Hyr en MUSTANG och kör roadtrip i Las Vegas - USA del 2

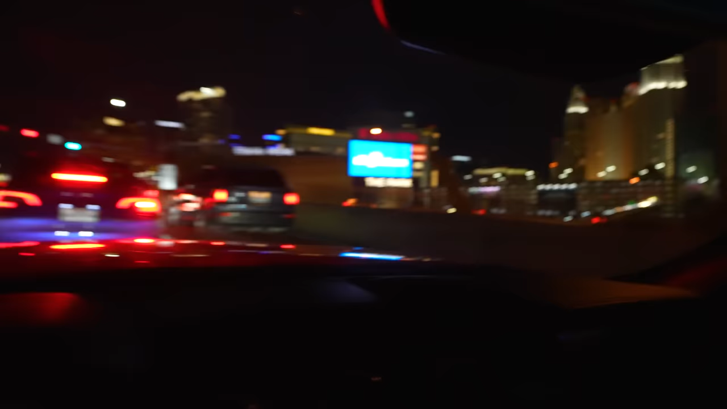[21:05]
Precis här till höger har vi Vegas. Ni ser strippen är där. Och sen till vänster. Ser ni skylten eller?
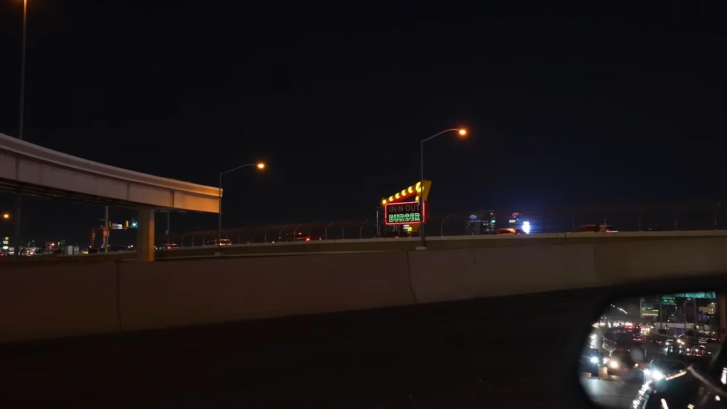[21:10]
Jag vet inte om man ser. In-N-Out Burger skyltar. Riktigt retro stil. Alltså nice.